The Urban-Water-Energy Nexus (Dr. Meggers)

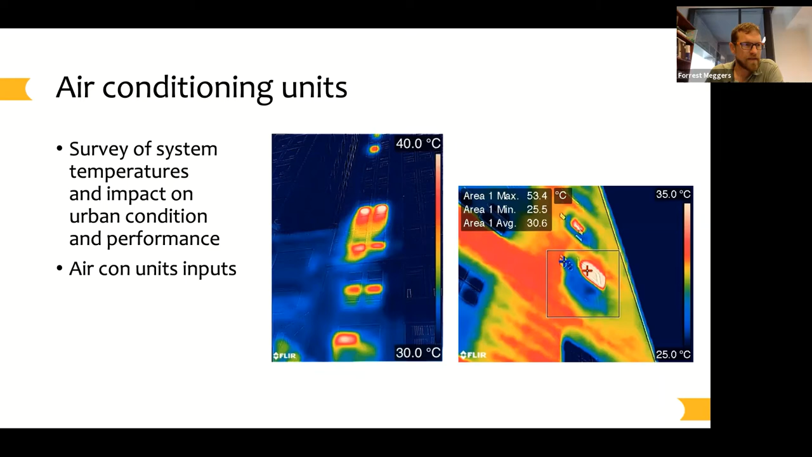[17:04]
On screen: max 53.4°C
So we looked at aspects of how temperature impacts the performance of these units, because as the temperature goes up around them, as the surfaces are heated up around them, their performance goes down, and this connection to the urban heat effect and the sort of feedback on air conditioners hadn't directly been analyzed.
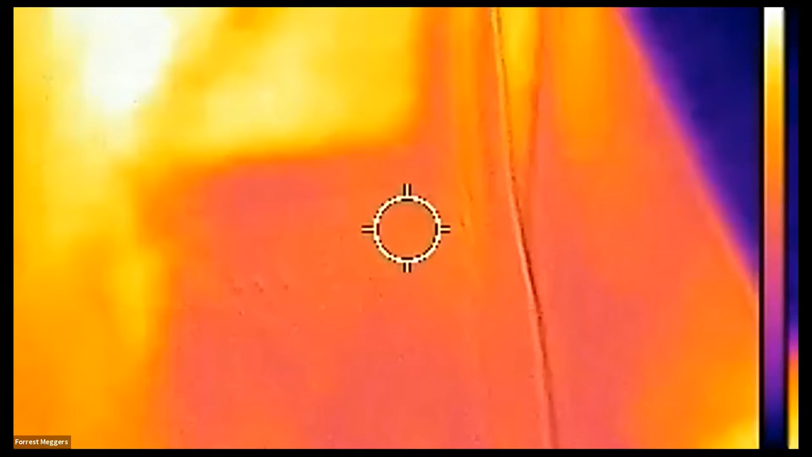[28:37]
So there we go. One of my favorite discoveries
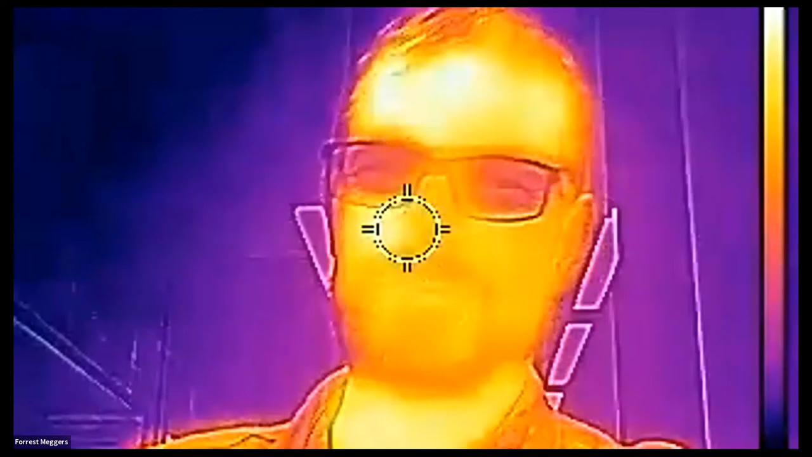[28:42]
of the pandemic was that I can use my thermal camera as a webcam. So that's awesome. And it's like super useful for teaching people about surfaces and heat. So the first thing that you can see is that the only reason you can see me
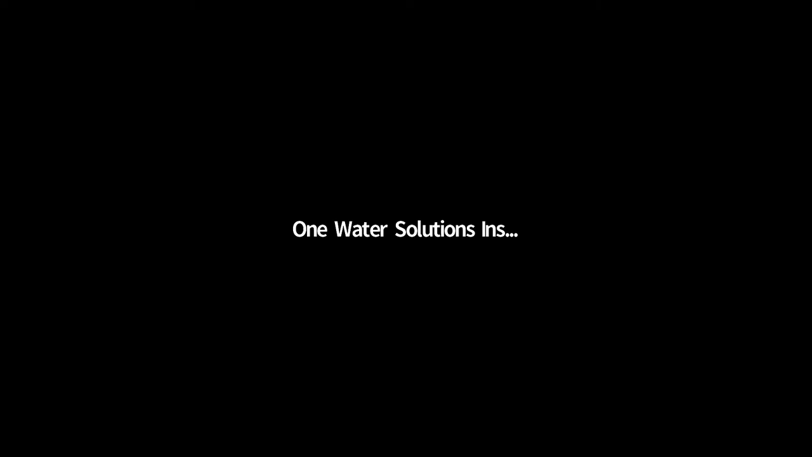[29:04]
is because I'm hotter than my window behind me, right? And oh, you can also see that my hands are a little cold in my fingers. So we have some good setback temperatures in the Andlinger Center.
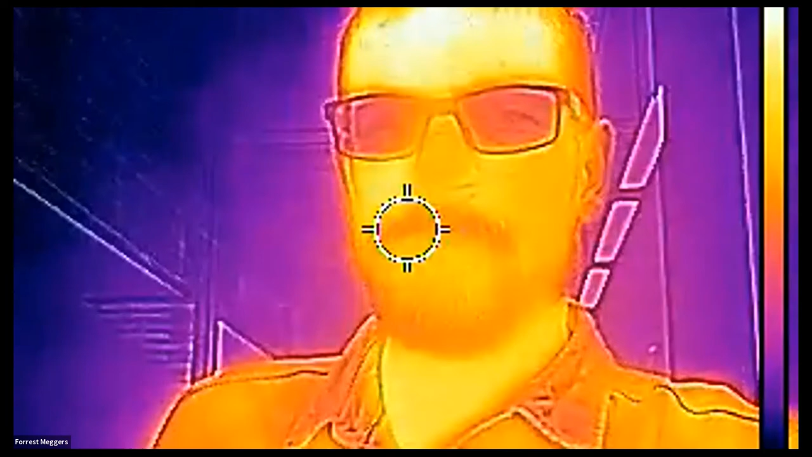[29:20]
And the fun thing about the infrared spectrum, we were just talking to some students about this, is what you see now, right? When you see me in the visible light, I'm gonna do like the camera one, camera two, camera one.
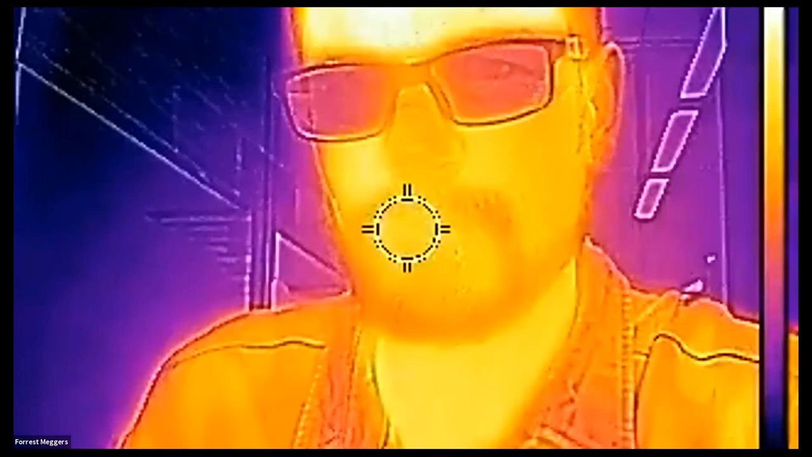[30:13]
now, this is my favorite, there we go, whoops. Now I am the sun. So the sun is 5,000 degrees, so it gets to emit these wavelengths that are 400 to 700 nanometers at their peak, and then bounces off everything, we see that. But at around 300 Kelvin, or like the 35 degrees that I am, I emit around 10 microns wavelength light.
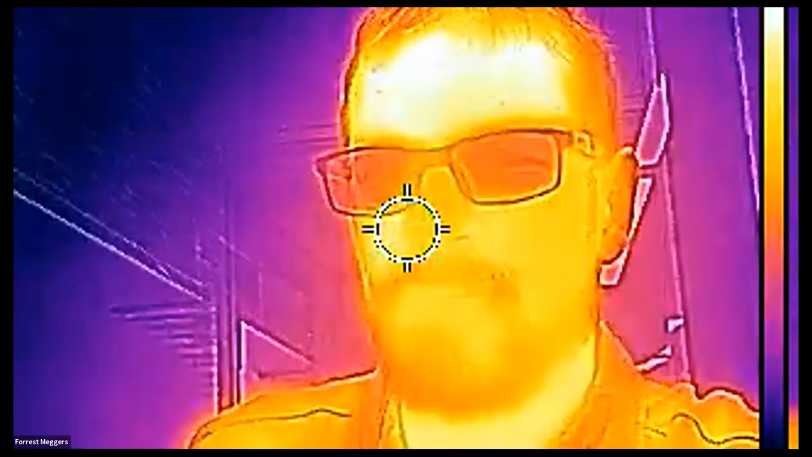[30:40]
And if I make a clever camera that filters out the visible light, then what you see are the actual photons being emitted from me. And I think having some intuition for this actually goes a long way, because what you're seeing now is actually the energy I'm giving to the camera, right?
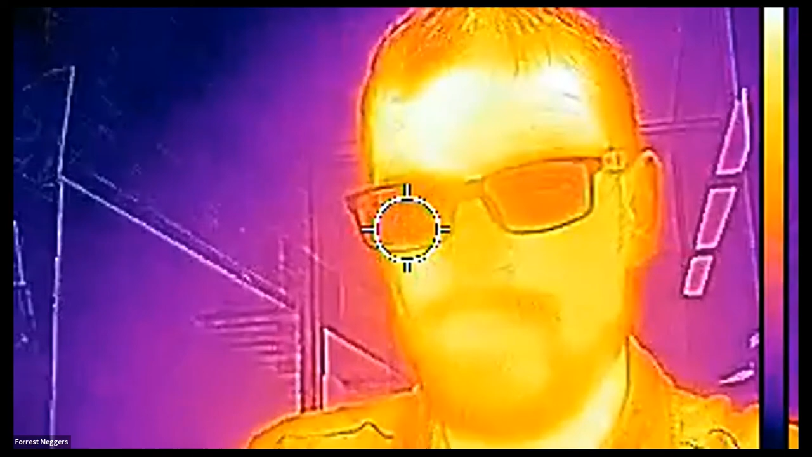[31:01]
And depending on the camera's temperature, it's shooting photons back on me. And that interaction is happening throughout the built environment and throughout our urban environment.
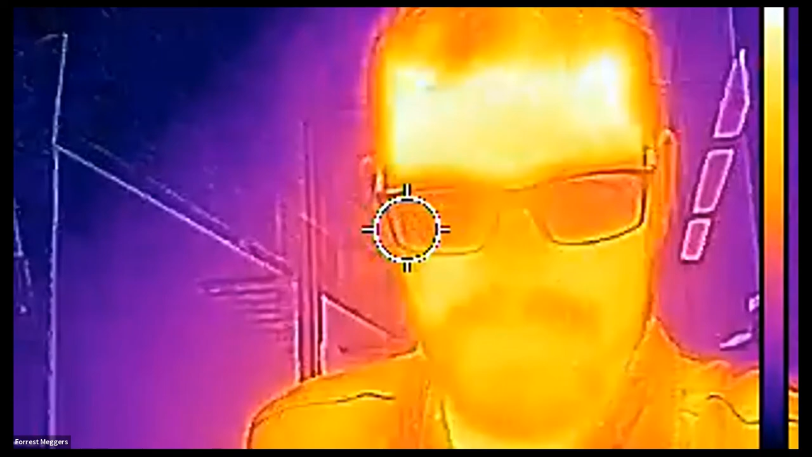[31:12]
And there's all kinds of effects that are at play at all of our surfaces. I don't know if you can see it.
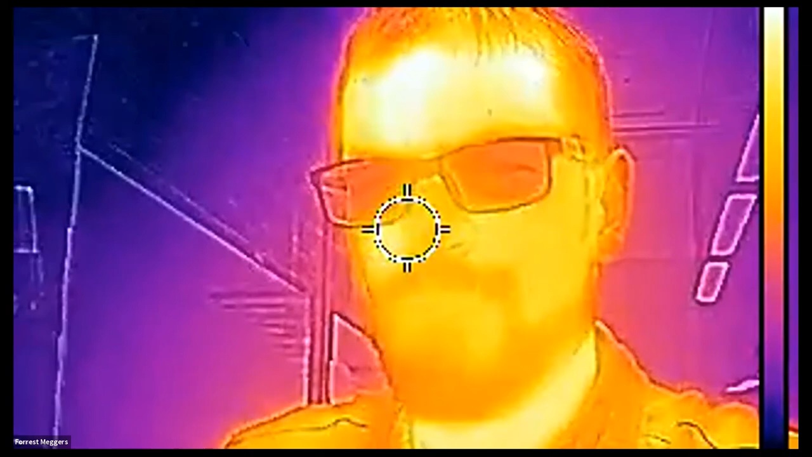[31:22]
Maybe this is a little bit too graphic, but I'm gonna go for it anyway. If I breathe out,
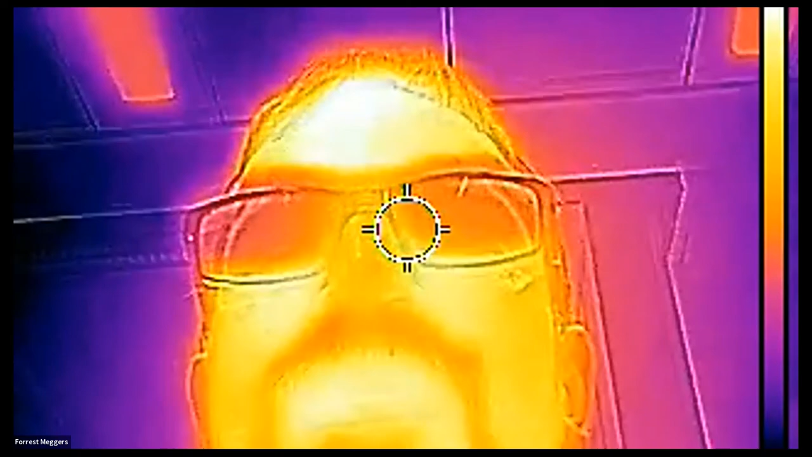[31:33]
you can see my nostrils actually get cooler because there's evaporative cooling happening in my nose.
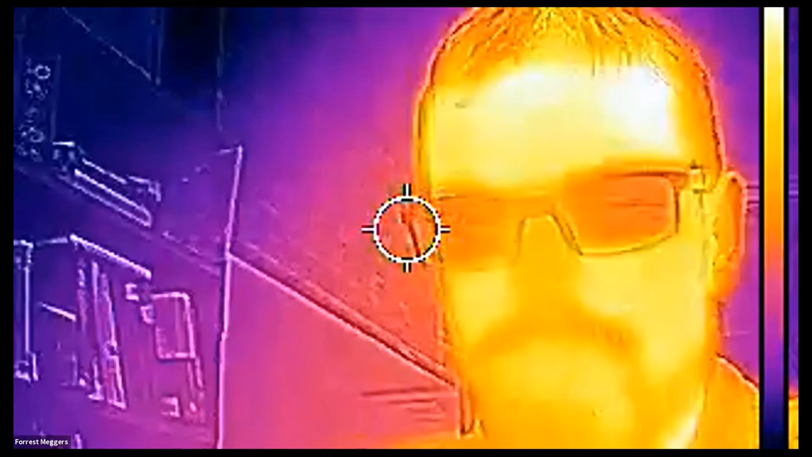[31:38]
And we actually found a paper in the NIH that uses thermal cameras to track people's breathing rates.
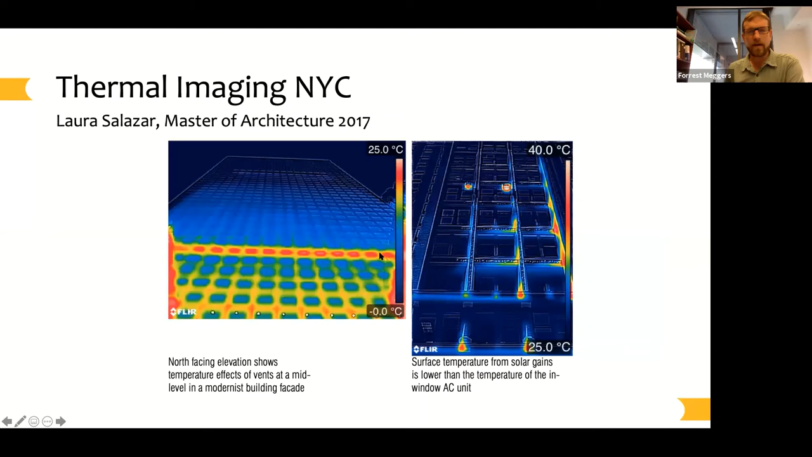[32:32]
looking at all the different ways in which surfaces evolve in their temperatures. Many of them had to do with that first air conditioning study. I showed looking at how there's, you know,
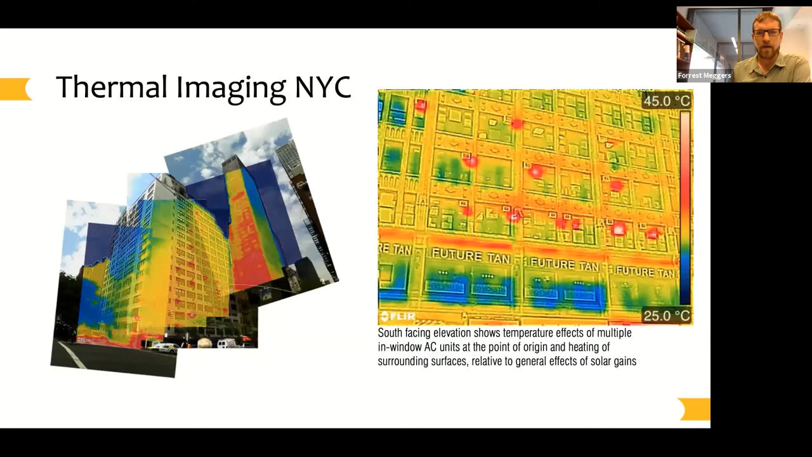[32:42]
On screen: scale top 45.0°C, scale bottom 25.0°C
air conditioners create these little nano climates around the built environment, and how urban canyons get heated up because of the way that direct sunlight goes down in a beam and then reflects back diffusely, which creates this radiant trapping phenomenon. So because the sun is a singular source, but when all the surfaces heat up, the heat that they emit,
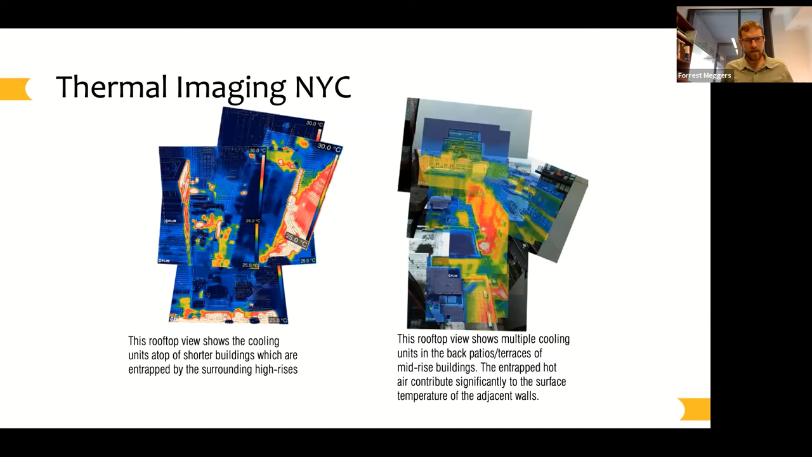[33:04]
like what you saw on the camera, gets emitted in every direction. So the probability that it escapes back out of this canyon is lower, and you get this heating effect, and you can take pictures of that. And then there's all these fun little nuanced things that are maybe more relevant to the architecture students, just some kind of small little design decisions that,
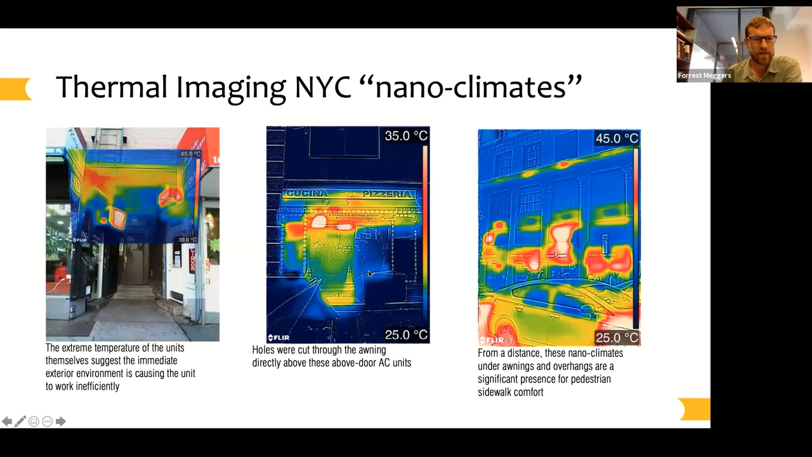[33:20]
you know, architects usually don't play a role in, but are relatively critical. Like an architect can help decide whether that vent blows heat on people and their little iced coffees on the streets.
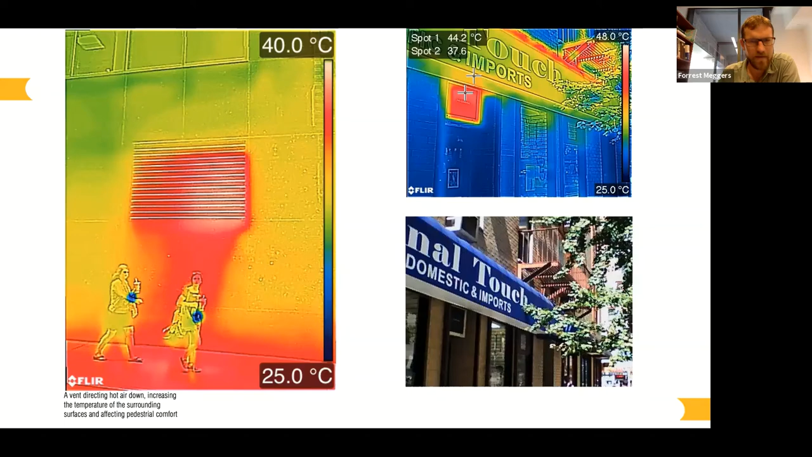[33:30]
So there is a significant role in understanding the heat of these surfaces. And then there's certainly a fun energy water nexus moment when it